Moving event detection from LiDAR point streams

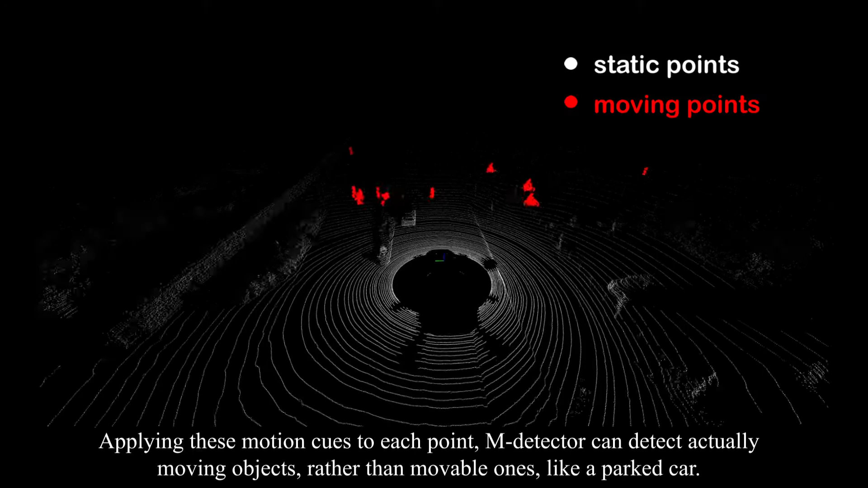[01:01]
Applying these motion cues to each point, MDetector can detect actually moving objects, rather than movable ones, like a parked car.
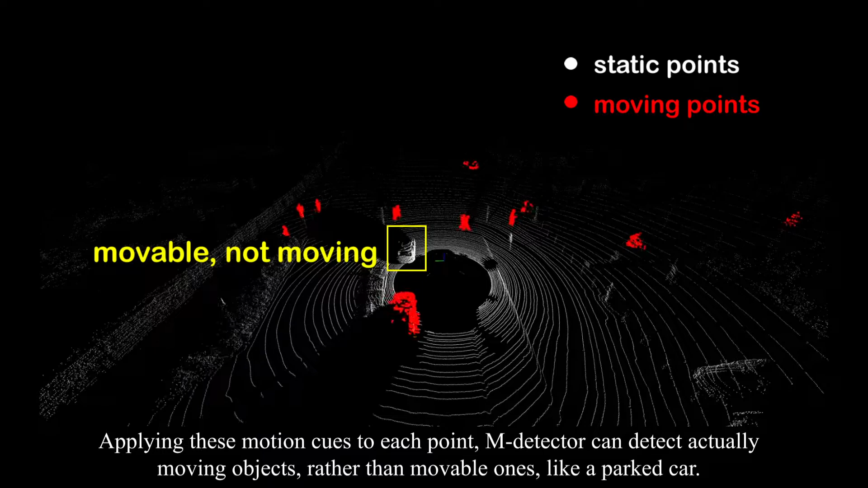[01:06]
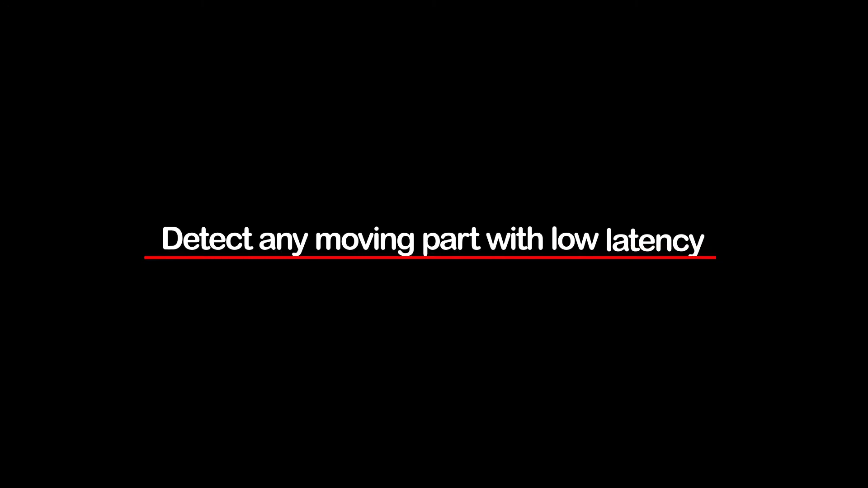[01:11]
Besides, it can detect any moving object,
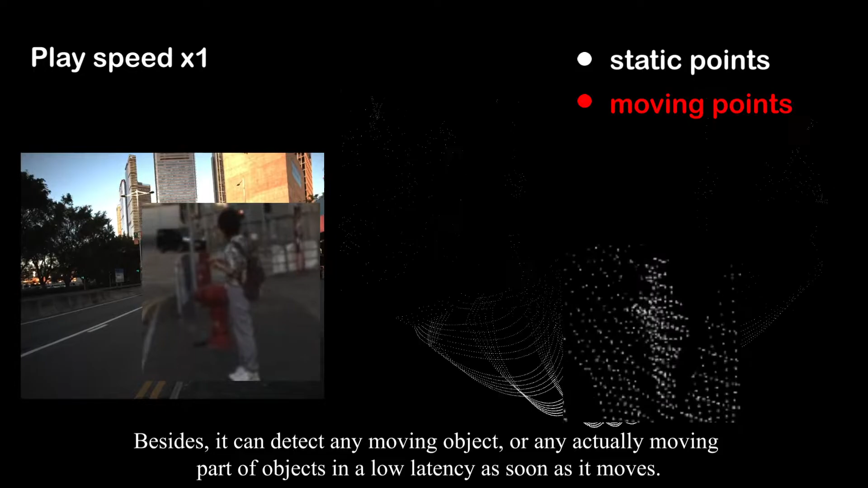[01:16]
or any actually moving part of objects in a low-latency as soon as it moves.
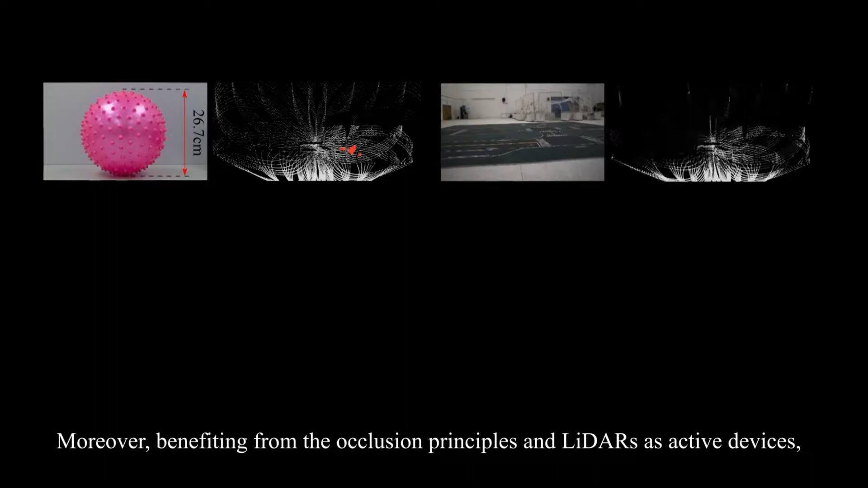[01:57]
Moreover, benefiting from the occlusion principles and LiDARs as active devices, MDetector is robust to object size,